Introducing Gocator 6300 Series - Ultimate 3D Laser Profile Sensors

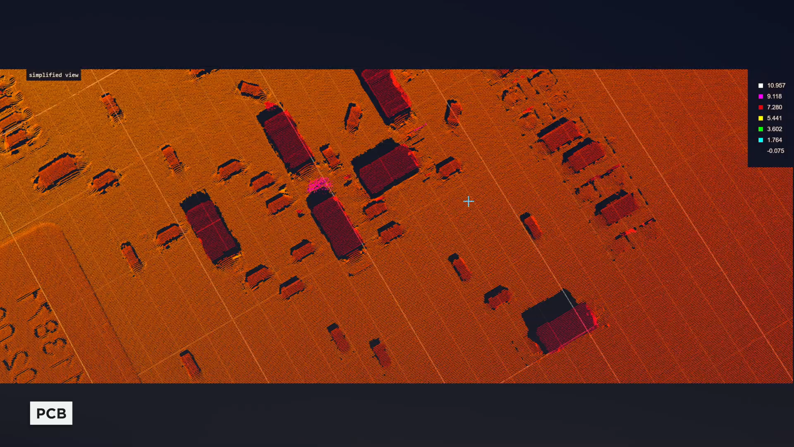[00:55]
The 6320's field of view is nearly double the size of other best-in-class sensors,
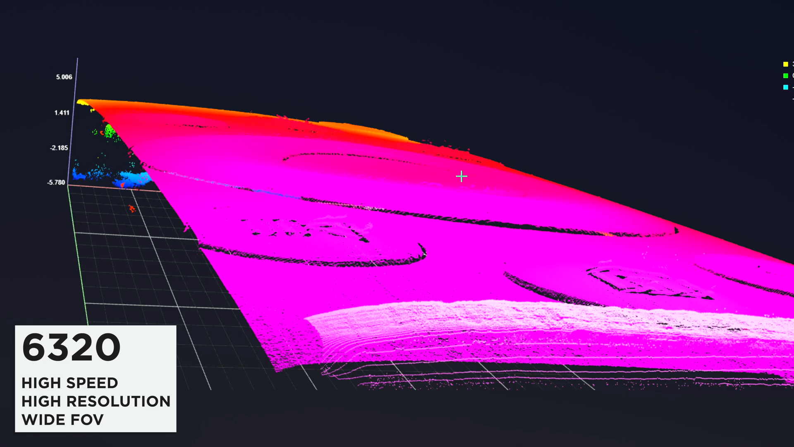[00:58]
making it suitable for a wide range of applications.
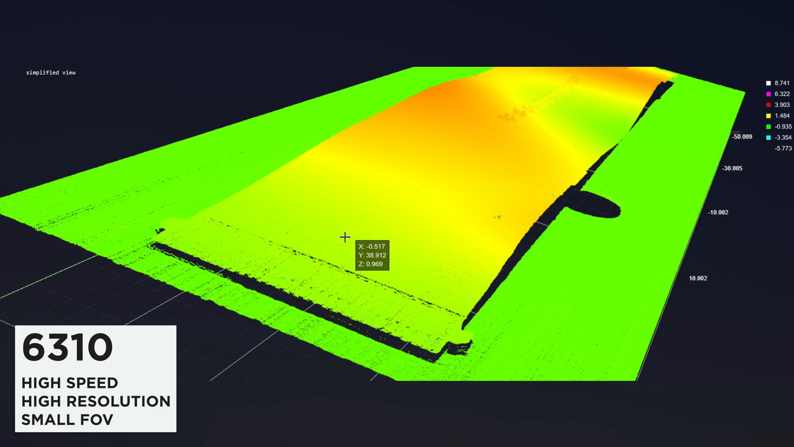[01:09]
detecting and measuring defects invisible to the eye.
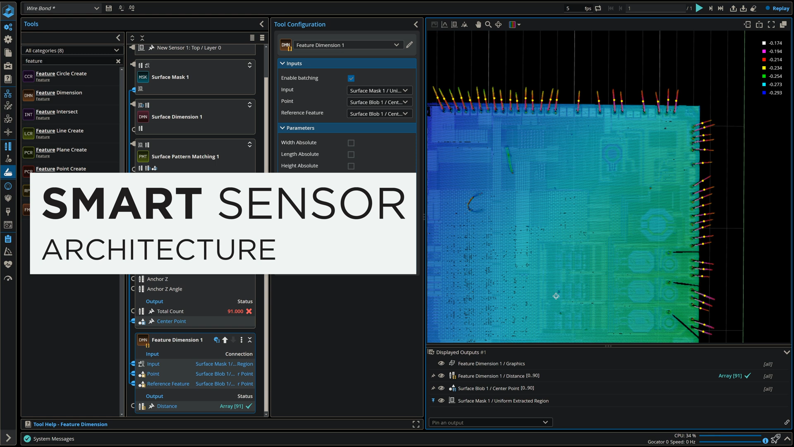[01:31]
Benefit from an intuitive web interface, onboard measurement tools,